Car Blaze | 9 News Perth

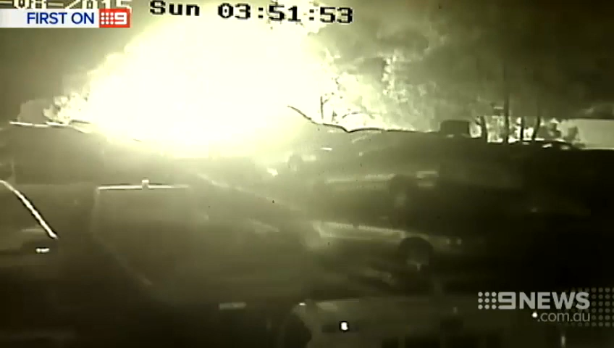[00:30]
Flames more than 6 metres high and thick smoke forced the temporary closure of Row Highway.